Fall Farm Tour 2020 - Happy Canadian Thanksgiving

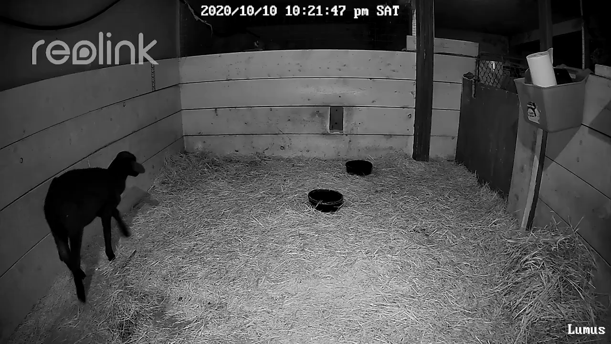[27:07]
as a baby monitor for animals uh and it just shows this area here and